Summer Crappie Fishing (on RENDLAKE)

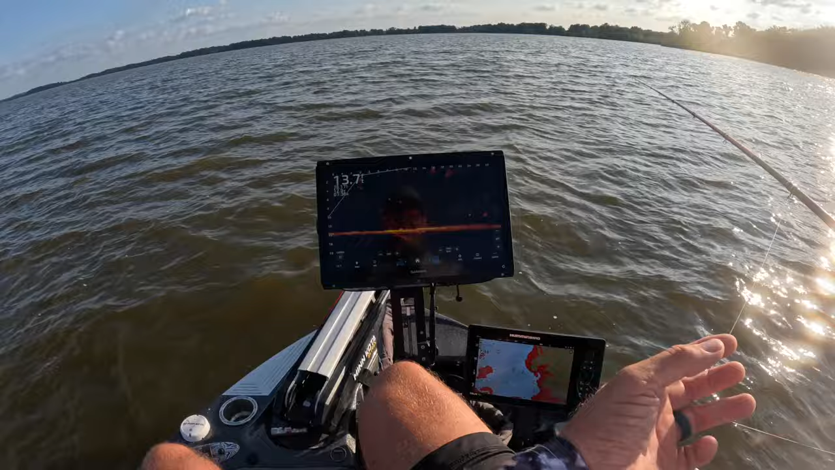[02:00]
all right we got our first fish here just dropping down
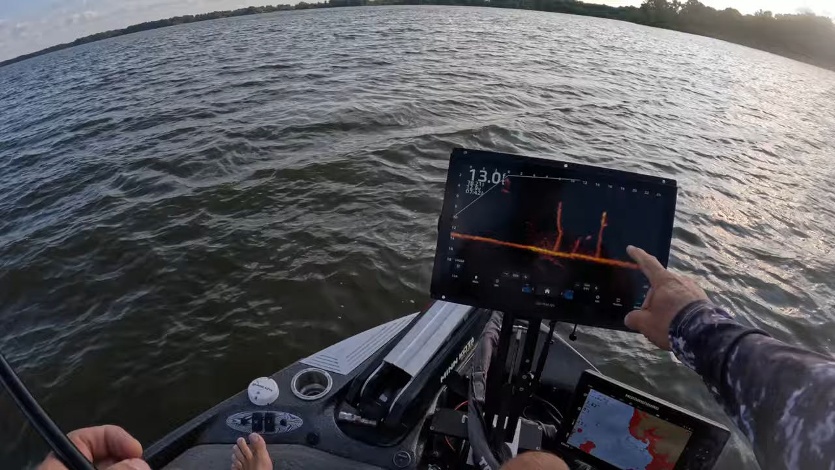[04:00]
target right here guys just sitting there on that stick right there stick up so that's the guy we're going for ah it fooled us but it bit which is nice we went to a white jig went away from the uh carrot small guy right there but man did that fool us